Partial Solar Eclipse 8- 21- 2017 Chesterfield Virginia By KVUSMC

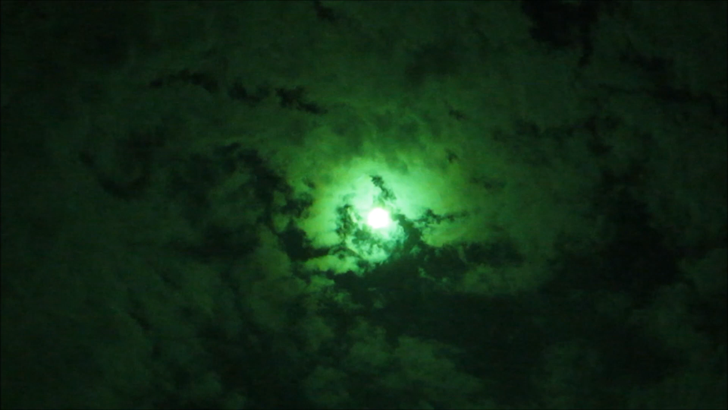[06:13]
wait for this cloud cover to pass and we'll see it again